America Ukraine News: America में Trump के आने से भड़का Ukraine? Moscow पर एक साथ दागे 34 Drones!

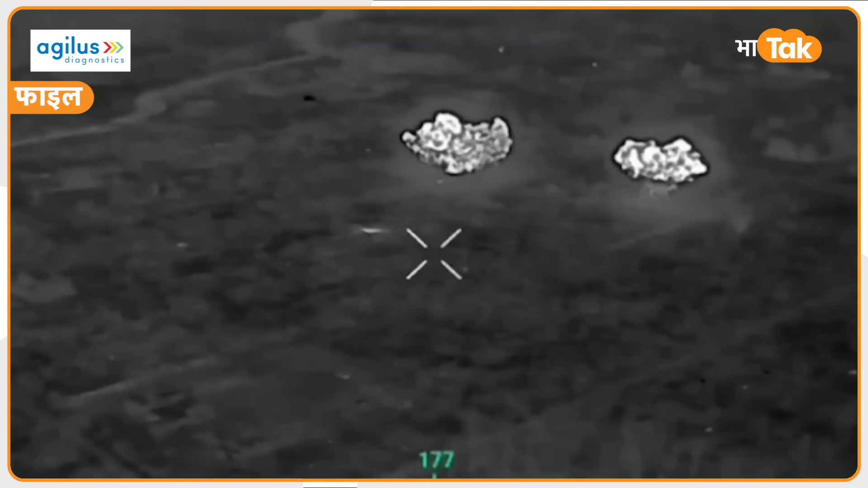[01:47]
तस्वीरे बताने के लिए काफी है कि किस तरीके से हमले को अंजाम देने की कोशिश की गई है रूस की फेडरल एर ट्रांसपोर्ट एजनसी का कहना है कि डोमोदेवो,